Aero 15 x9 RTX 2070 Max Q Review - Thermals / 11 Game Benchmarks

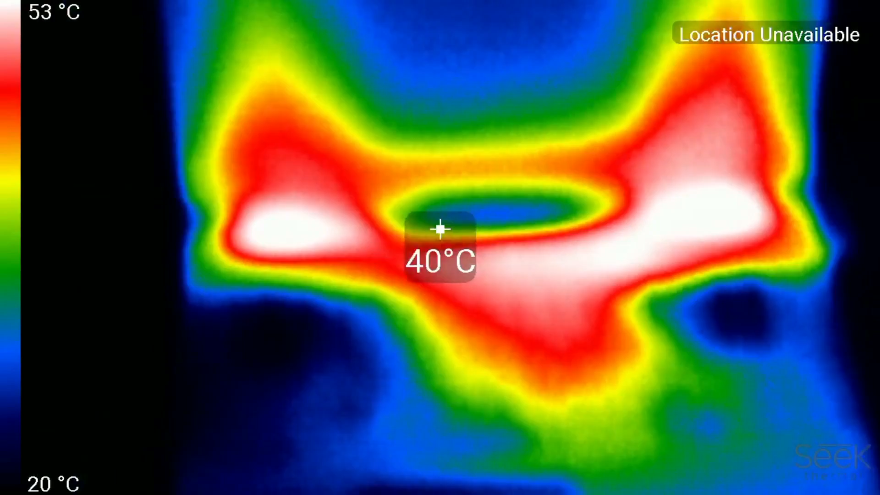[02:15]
On screen: spot 40°C, scale top 53°C, scale bottom 20°C
Most of the heat is at the back near the hinge which is away from the user.
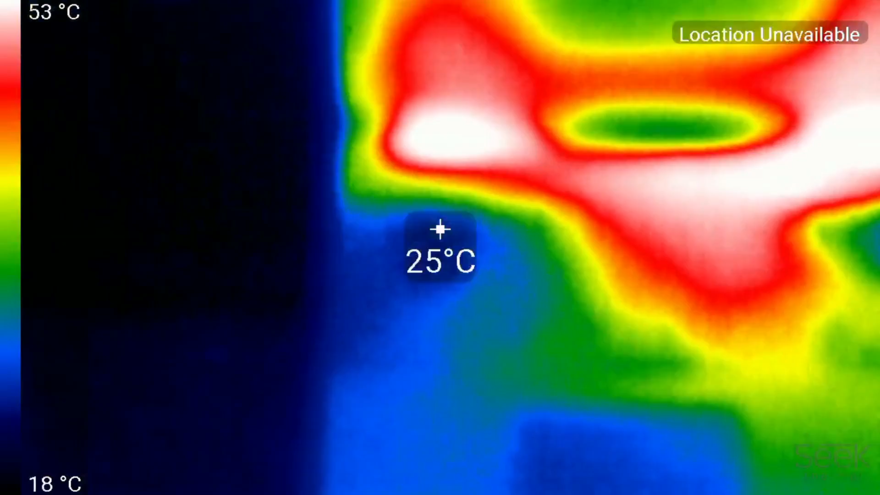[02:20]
On screen: spot 25°C, scale top 53°C, scale bottom 18°C
The palm rest areas i would just class as warm but this is using max fans which i use for all of my testing so if you lower the fan speed expect the chassis to get a little bit warmer.
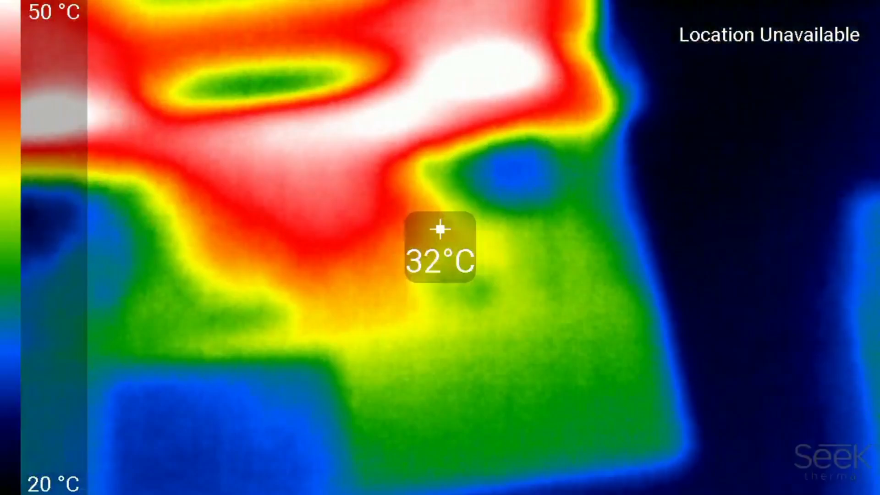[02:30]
On screen: spot 32°C, scale top 50°C, scale bottom 20°C
The underside is a different story of course at about 53
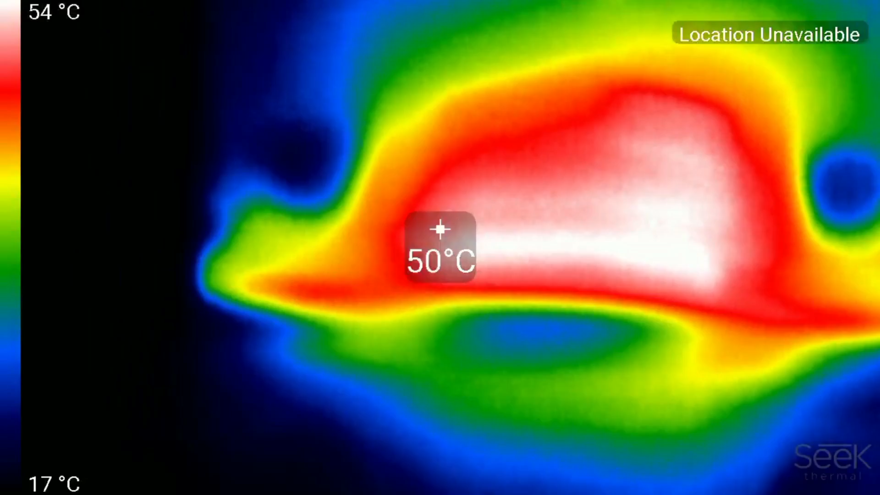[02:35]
On screen: spot 50°C, scale top 54°C, scale bottom 17°C
degrees celsius it is probably too warm to game on your lap.